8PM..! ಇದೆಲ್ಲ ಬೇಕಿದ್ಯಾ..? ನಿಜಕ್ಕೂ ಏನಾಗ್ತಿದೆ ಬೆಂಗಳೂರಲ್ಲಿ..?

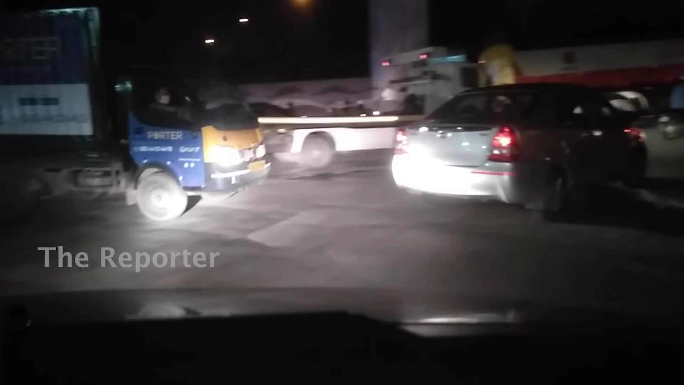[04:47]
ಇನ್ನು ನಾಗರಭಾವಿಯಿಂದ ನಾಯಂಡಹಳ್ಳಿವರೆಗೆ ಬಂದರೆ ಅಲ್ಲಿನ ಮೈನ್ ಸಿಗ್ನಲ್ನಲ್ಲಿರೋ ಫ್ಲೈಓವರನ್ನು ಬಂದ್ ಮಾಡ್ತಾರೆ.
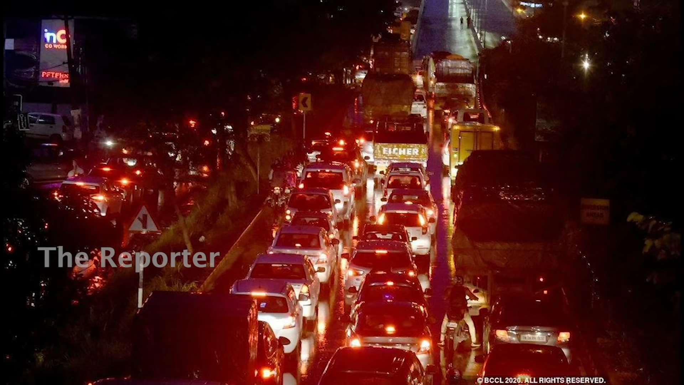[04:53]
ಹೀಗಾಗಿ ನಾಯಂಡಹಳ್ಳಿ ಜಂಕ್ಷನ್ನಲ್ಲಿ ಕೂಡ ಟ್ರಾಫಿಕ್ ಜಾಮು.
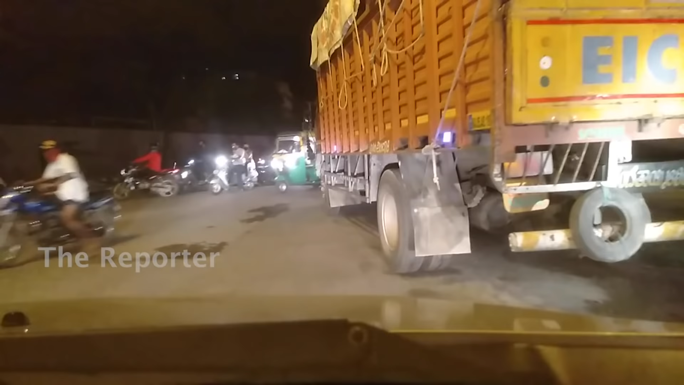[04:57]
ಈ ರಸ್ತೆಲೇನು ಬರೀ ಕಾರು ಬೈಕ್ಗಳಷ್ಟೇ ಓಡಾಡತ್ವ, ಹೆವಿ ವೆಹಿಕಲ್ಸ್ ಓಡಾಟ ಇರುತ್ತೆ, ಲೋಡ್ ಲಾರಿಗಳು ಬರುತ್ತವೆ, ಲೈಟ್ ಗೂಡ್ಸ್ ವೆಹಿಕಲ್ಗಳು ಅಲ್ಲಿ ಓಡಾಡತ್ವೆ.
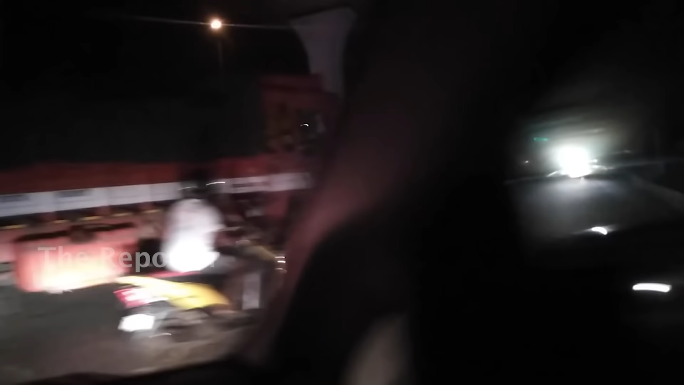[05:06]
ಹೀಗಿರುವಾಗ ಒಂದು ದೊಡ್ಡ ಲಾರಿ ಸರ್ವಿಸ್ ರಸ್ತೆಗೆ ಇಳಿದು ಬಿಟ್ರೆ ಅದರ ಹಿಂದೆ ಕನಿಷ್ಠ
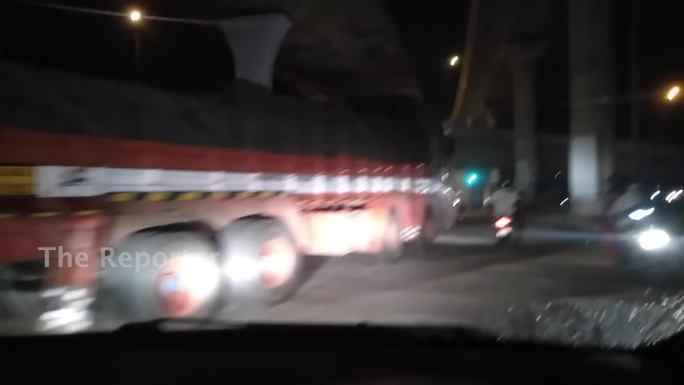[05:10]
ಅಂದರೆ 1 ಕಿಲೋಮೀಟರ್ವರೆಗೆ ಟ್ರಾಫಿಕ್ ಜಾಮ್ ಆಗುತ್ತೆ.
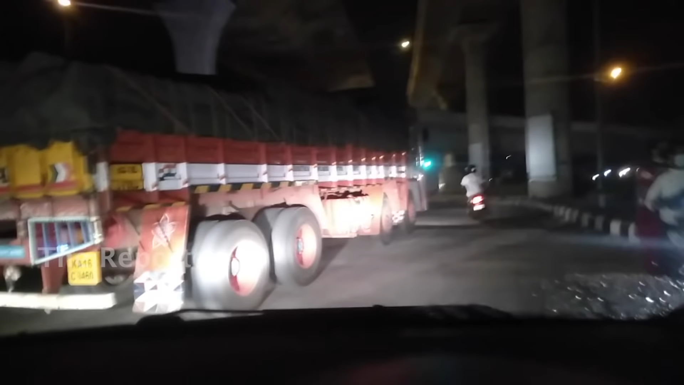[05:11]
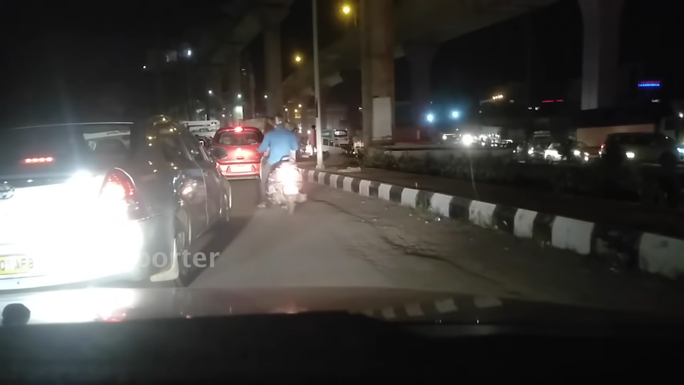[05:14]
ಇದರಿಂದ ಟೂ ವೀಲರ್ಗಳು ಅಕ್ಕಪಕ್ಕದಲ್ಲಿ ನಿಂತ್ಕೋತಾವೆ, ಒಬ್ಬರು ಉಸಿರಾಡಿದರೆ ಮತ್ತೊಬ್ಬರಿಗೆ ಅದಾಗುತ್ತೆ. ಎಲ್ಲಿಯ ಸೋಷಿಯಲ್ ಡಿಸ್ಟೆನ್ಸಿಂಗು, ಏನು ಕಥೆ!